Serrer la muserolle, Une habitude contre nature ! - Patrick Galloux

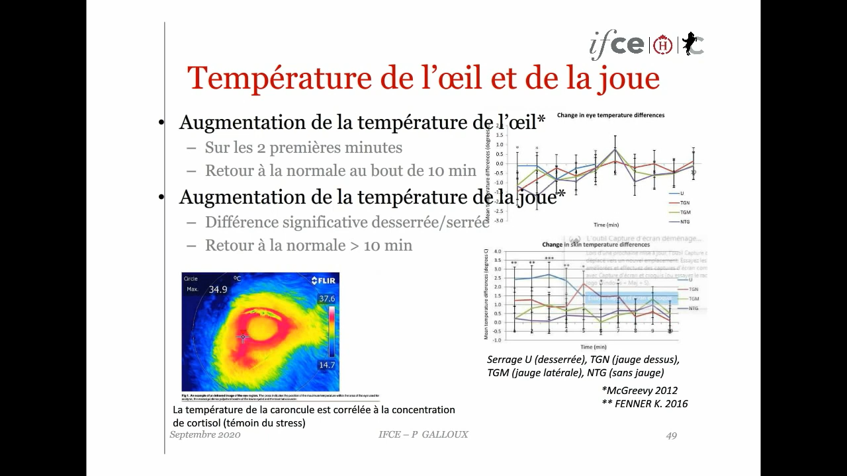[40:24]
est liée aussi au stress au taux de cortisol qu'on va trouver dans le sang et au stress donc on s'aperçoit qu'au bout des deux premières minutes on a une évaluation de la température de l'oeil et un retour de la normale au bout de 10 minutes et pour la joue et bien on a différents significatifs suivant qu'on sert ou qu'on ne sert pas la muserole avec un retour à la normale au bout de 10 minutes on reviendra
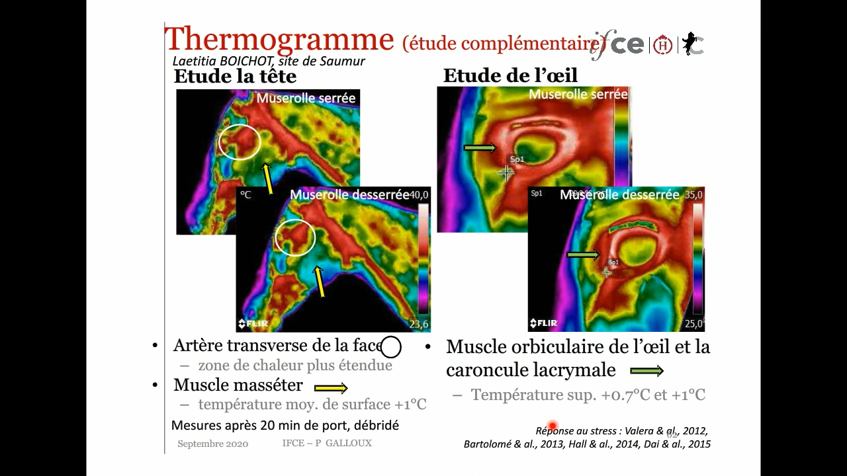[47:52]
la température est supérieure quand la muserole est serrée et c'est un signe qui est observé qui est considéré comme une réponse au stress qui a été observé par plusieurs scientifiques donc en conclusion là aussi la partie stress est plus importante quand le cheval a la muserole serrée